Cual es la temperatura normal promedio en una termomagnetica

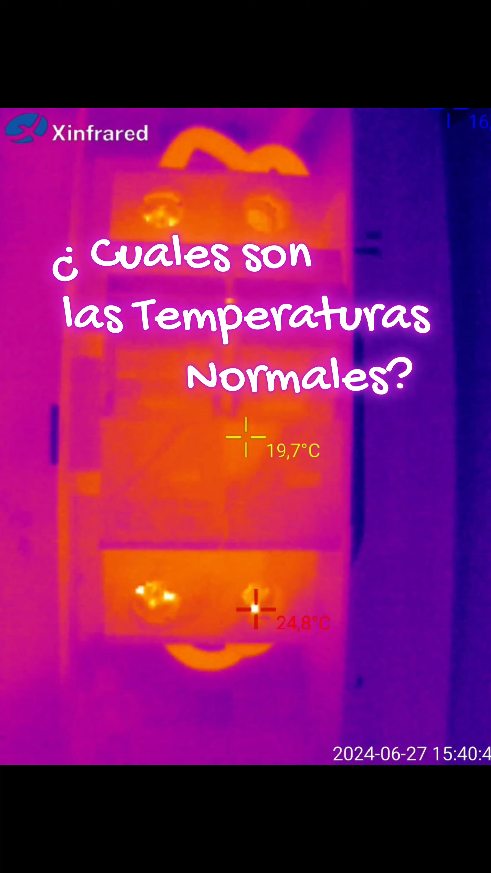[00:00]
On screen: spot 19.7°C
Respondiendo a la pregunta de muchos, cuando les mostré que la marca más amada había fallado,
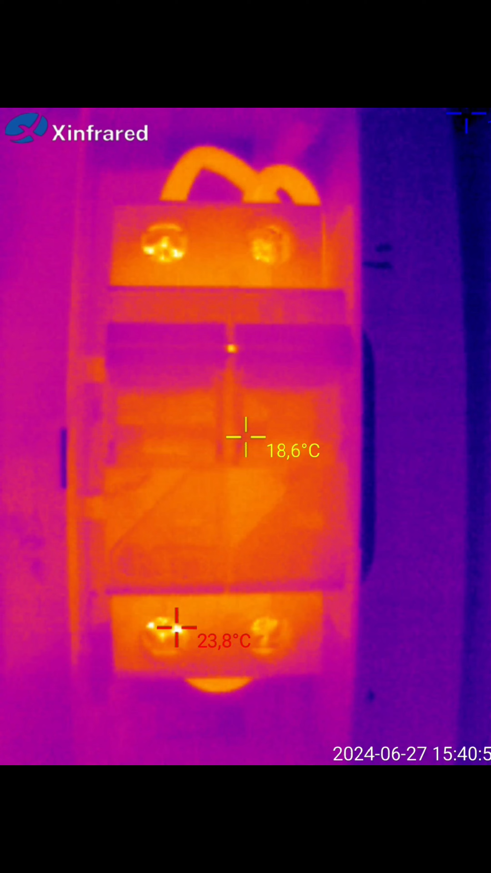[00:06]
fíjense, cambié por otra marca y más o menos, para los que quieren saber las temperaturas normales, andan entre 20 y 25 grados, también depende del lugar, pero bueno, fíjense, en este caso,
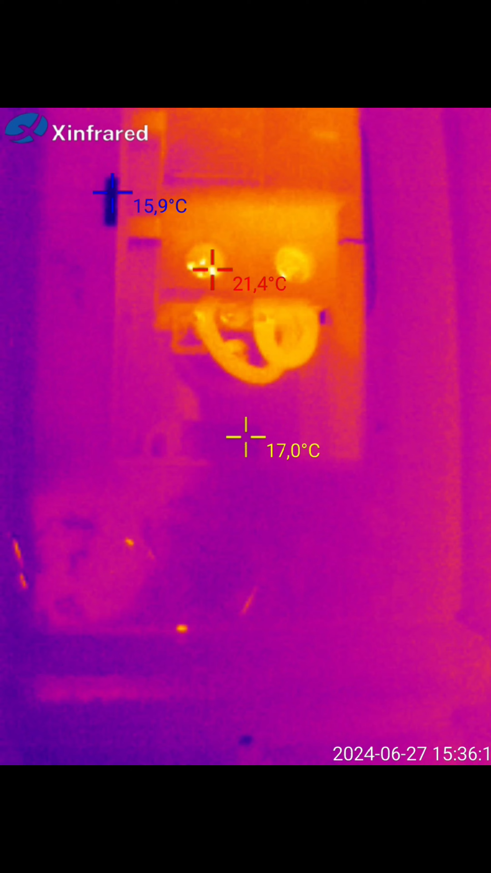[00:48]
que puede manejar esa temperatura como un tope máximo antes de que posiblemente traiga algún problemita, y observen ahí las temperaturas,
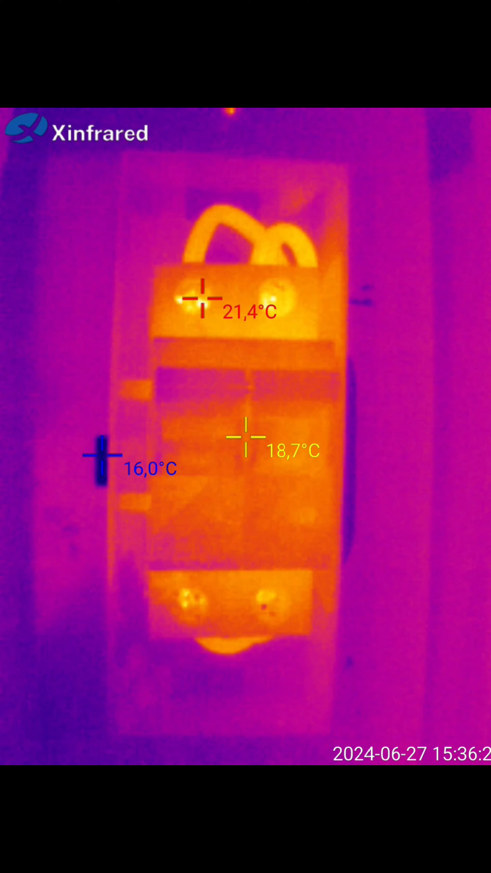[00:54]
On screen: spot 18.7°C, min 16.0°C
no sé si lo pueden ver, pero es para que más o menos tengan una idea de cuánto estaría trabajando en una situación normal, y ese es el fusil que va abajo en la toma del gabinete de medidores,
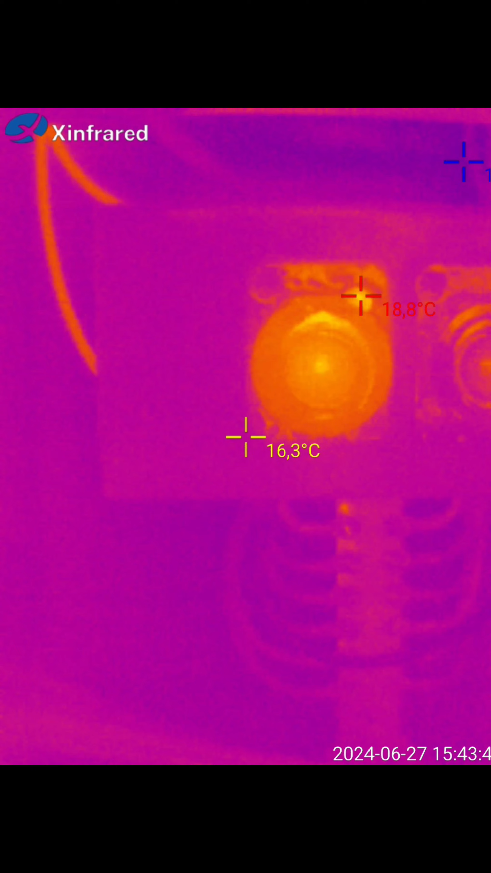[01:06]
que estos son los gabinetes antiguos. Bueno, espero que les sirva.